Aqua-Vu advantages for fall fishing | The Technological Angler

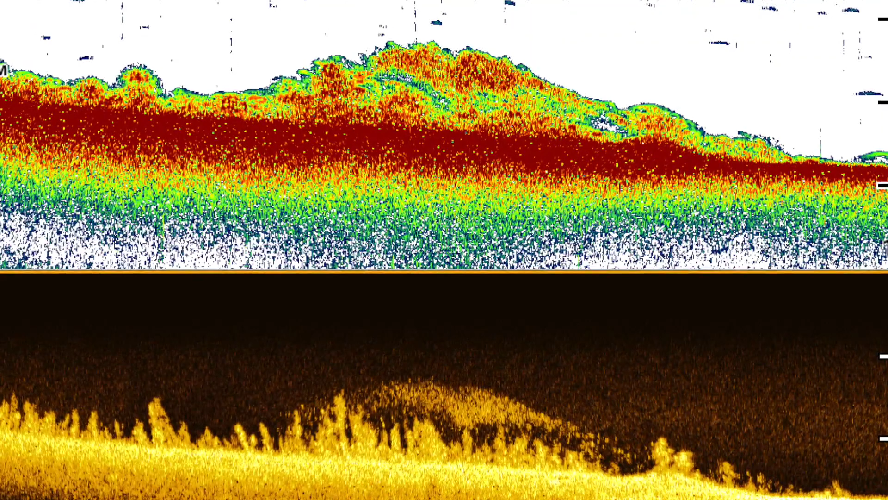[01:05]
As you know, big schools of bait are common in the fall,